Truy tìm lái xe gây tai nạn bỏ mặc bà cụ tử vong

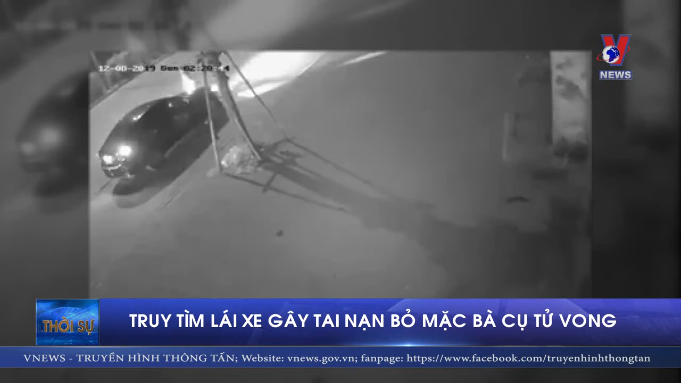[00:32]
Hậu quả là bà Hát tử vong tại chỗ. Sau tai nạn thì lái xe ô tô đã dừng lại, mang xe đạp của nạn nhân đi cất giấu rồi lên ô tô bỏ trốn. Công an huyện Gia Lâm thông tin ai là người biết chứng kiến vụ tai nạn giao thông trên hoặc biết người hoặc phương tiện gây tai nạn ở đâu thì liên hệ với công an huyện Gia Lâm, số điện thoại 0912 318 829.